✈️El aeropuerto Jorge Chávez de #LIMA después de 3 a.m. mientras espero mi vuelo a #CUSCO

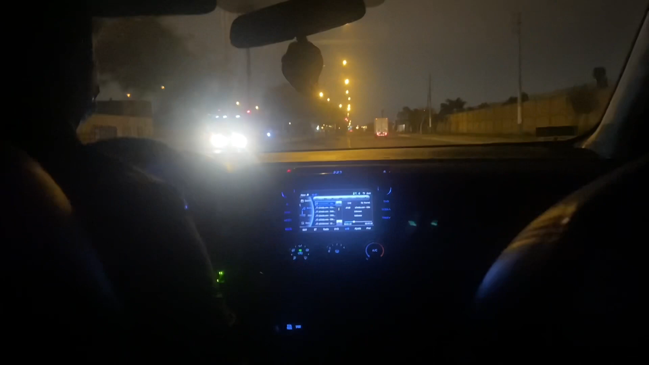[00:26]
Gente, bueno este es mi trayecto desde mi casa hacia el aeropuerto que son cerca de 15 a 20 minutos el taxi me cobró cerca de